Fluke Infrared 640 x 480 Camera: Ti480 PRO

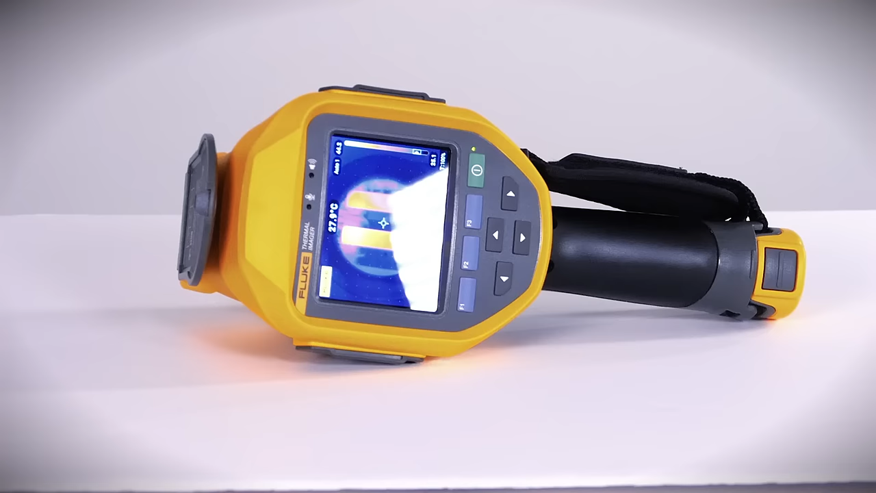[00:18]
Use the Fluke 400 Pro Series thermal imaging cameras to see even the smallest temperature differences in electrical connections. You can't afford to lose a single data point because minimal temperature deviations make a difference in your world.
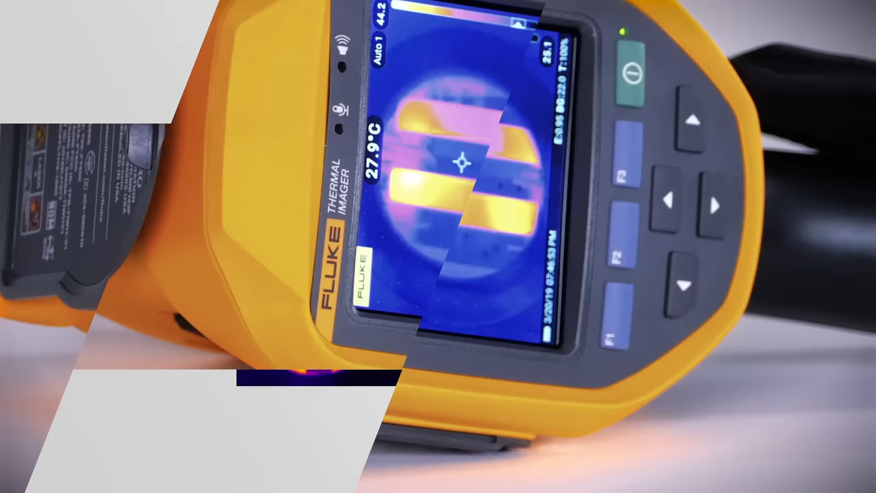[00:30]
On screen: spot 27.9°C
True 640x480 resolution lets you magnify an infrared image and show your boss a problem connection in detail.